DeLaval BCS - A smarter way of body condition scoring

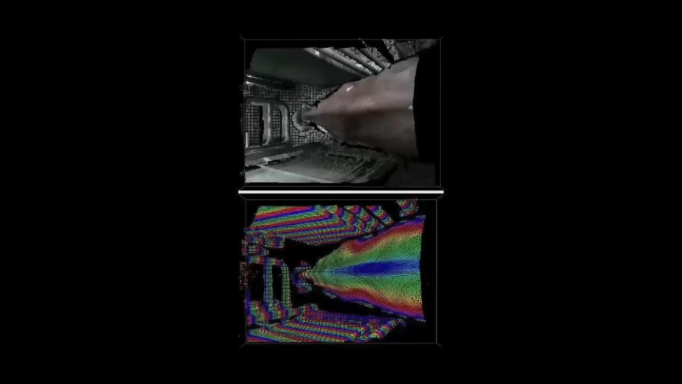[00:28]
Through an algorithm, this image is transformed into a body condition score.